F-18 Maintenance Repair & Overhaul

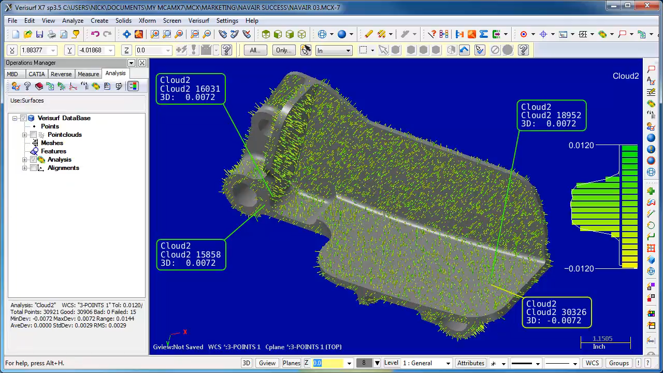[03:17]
3D model verification is one of the lab's main uses for VeriSurf.